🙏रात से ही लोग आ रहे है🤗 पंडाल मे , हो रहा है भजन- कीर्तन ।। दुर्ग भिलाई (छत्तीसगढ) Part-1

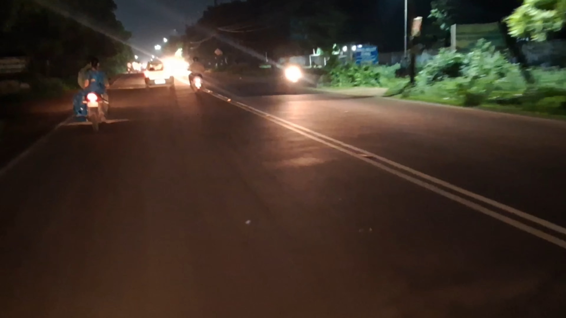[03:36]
का टाइम एंग देख सकते हैं बहुत ज्यादा जाम लग गया है बहुत ज्यादा भीड है